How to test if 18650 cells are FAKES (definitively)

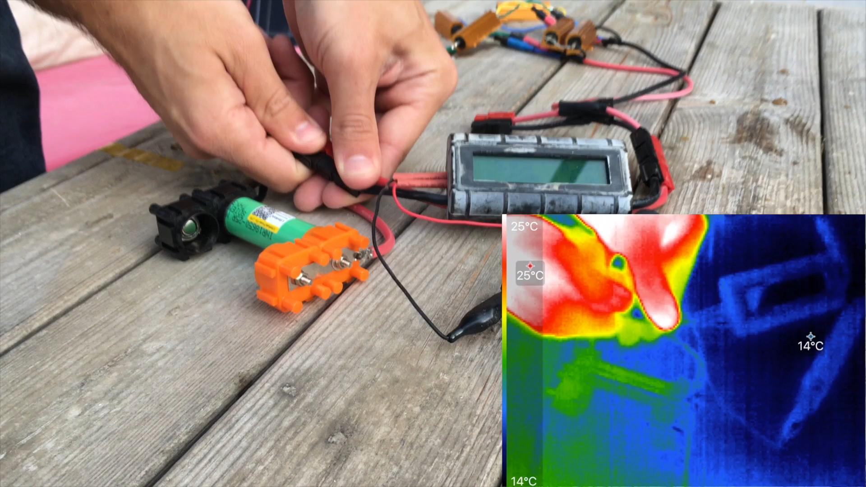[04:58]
On screen: scale top 25°C, scale bottom 14°C
And if we check the wattmeter, even though it's a bit hard to see, we can see that we're pulling about 15 amps right at the beginning here, going down to 14 amps soon.
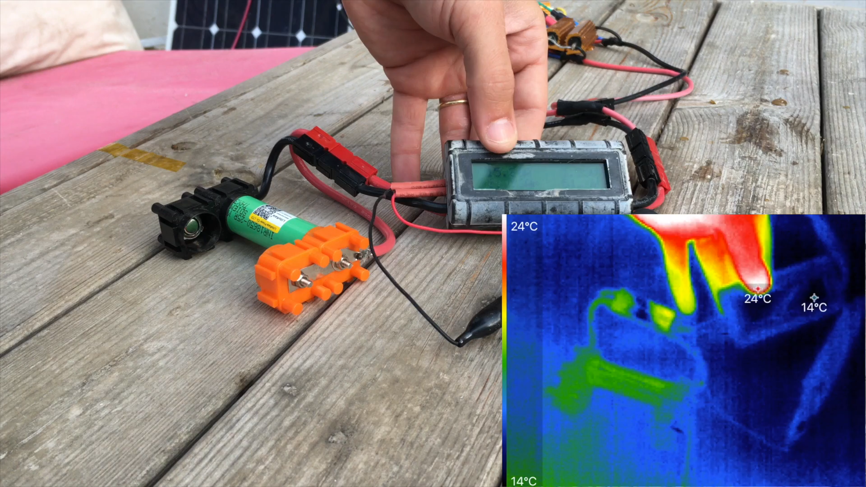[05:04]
On screen: scale top 24°C, scale bottom 14°C
And that current, it's going to drop a bit as the voltage of the cell drops,
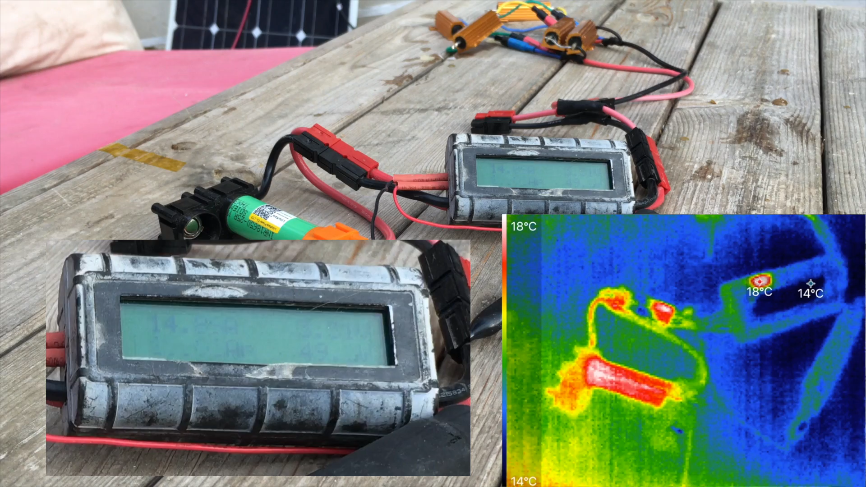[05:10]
On screen: scale bottom 14°C
probably down to about 11 amps or so by the very end of the test, where I'll let the voltage drop down to about 2.5 volts.
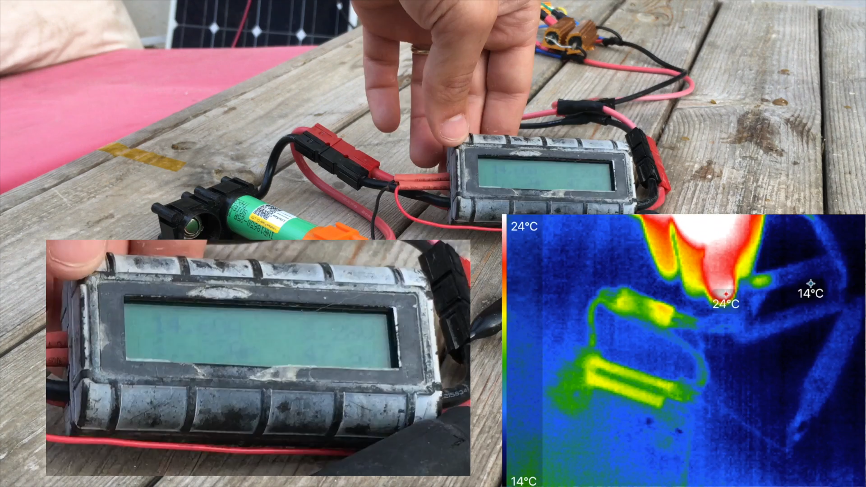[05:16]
On screen: scale top 24°C, scale bottom 14°C
Now let's fast forward a bit through this thermal discharge test and we can see how hot this cell gets by the end.
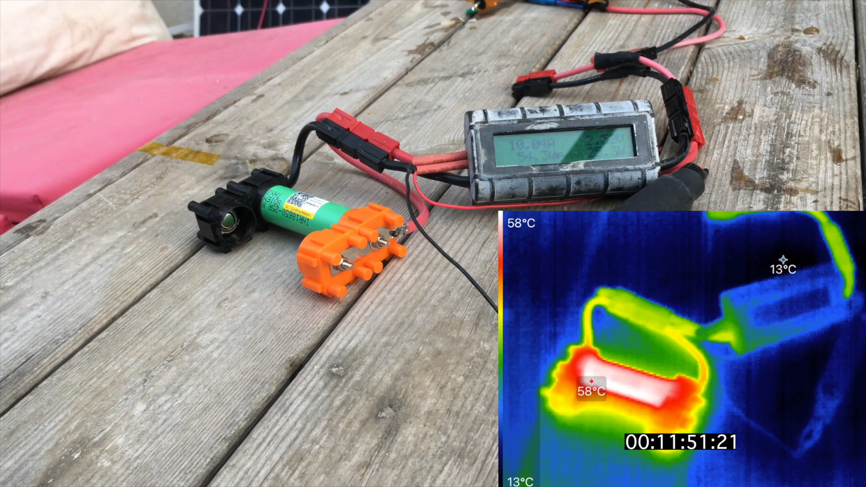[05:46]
On screen: scale top 58°C, scale bottom 13°C
So now we're right at the end of the discharge here, and I'll cut it off at 2.5 volts, which is the absolute minimum for these cells.
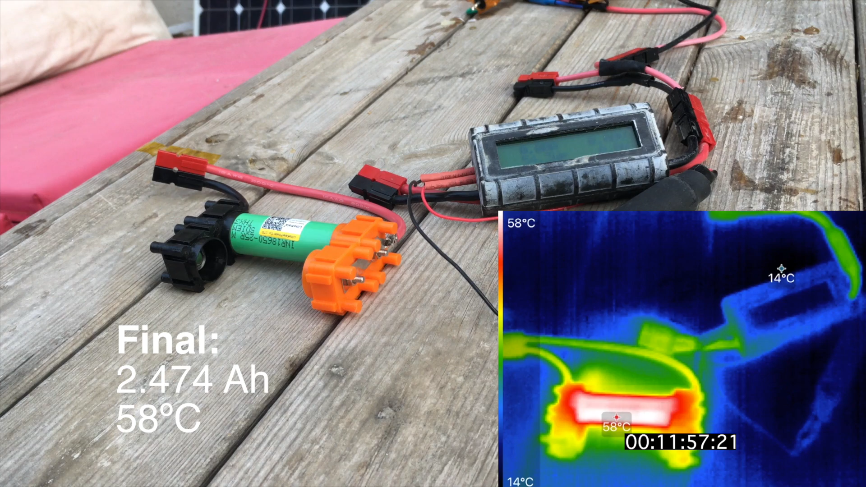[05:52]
On screen: max 58°C, min 14°C, scale top 58°C, scale bottom 14°C
And we reach 2.474 amp hours with a final temperature of 58 degrees C.
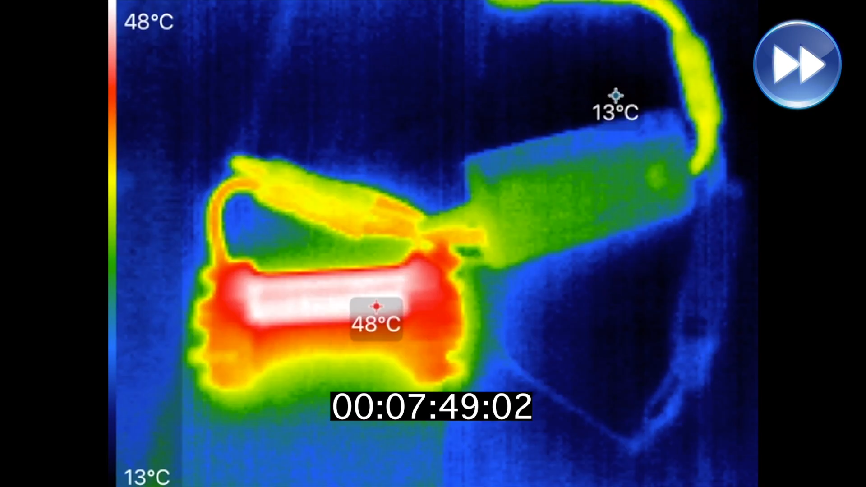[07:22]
On screen: scale top 48°C, scale bottom 13°C
I'll cut off discharge at 2.5 volts again,
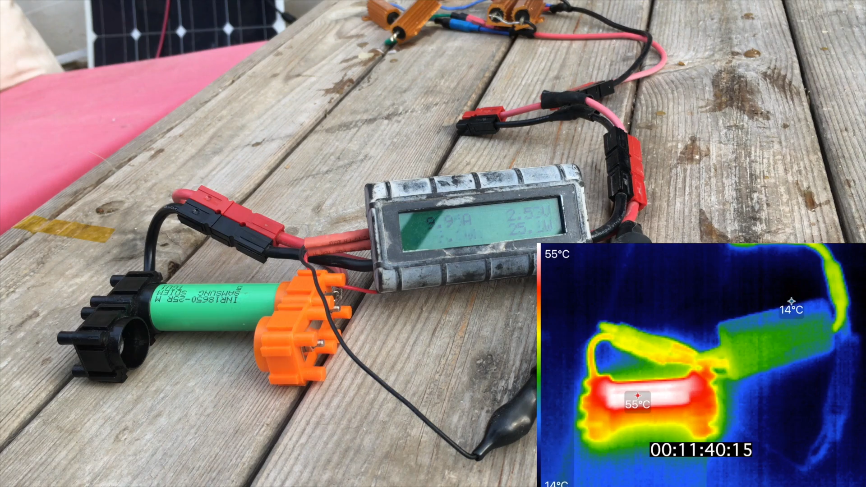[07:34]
On screen: scale top 55°C, scale bottom 14°C
and it looks like our capacity was 2.416 amp hours, and our final temperature reached 55 C, which is very close to the 58 C of our Lito-Kala cell.
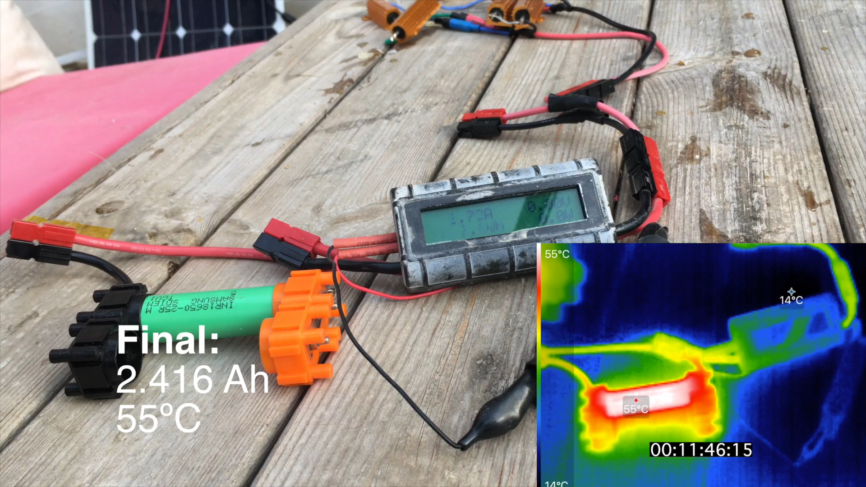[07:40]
On screen: scale top 55°C
It's slightly different, but we're not exactly using the most precise discharge testing gear here, nor are we in laboratory conditions, so I'd say that this is fairly consistent performance, so I'm pretty happy with this. So that's basically the way I test my cells when I buy them on AliExpress, especially these Lito-Kala cells,